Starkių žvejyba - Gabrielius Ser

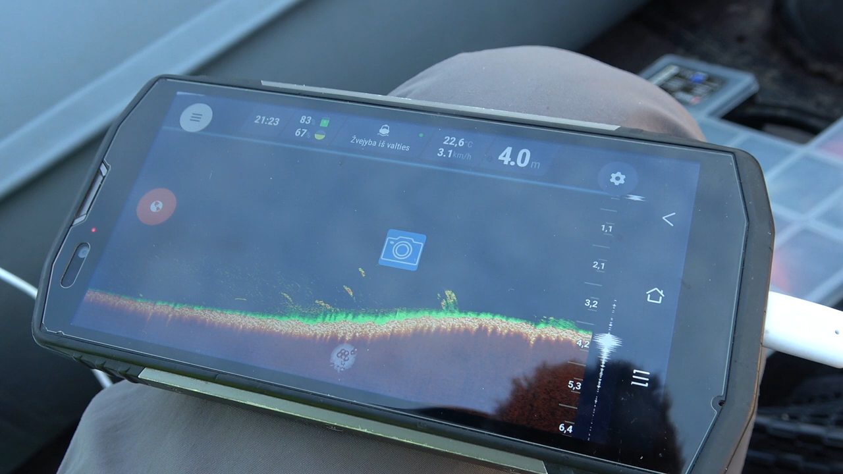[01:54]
On screen: depth 4.0 m, speed 3.1 km/h
Šniūri čia, ant kalniuko stovi, kai aš režuosiu, gilis 4 metrai.
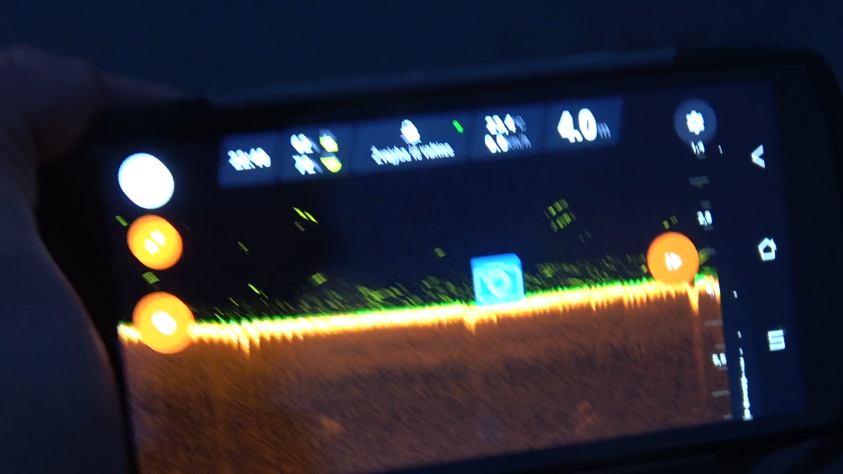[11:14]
Tai šniūrų, va šitų šniūrų. Kur stovi, ale plėšri žuvis.